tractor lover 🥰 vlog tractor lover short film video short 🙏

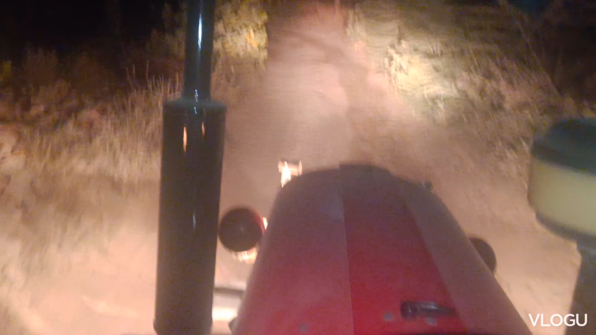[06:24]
ये देखो गाइस तो अभी हम रोड पे आ चुके हैं, हमारी रोड आ चुकी है। ओके बाय, अगले ब्लॉग में मिलते हैं।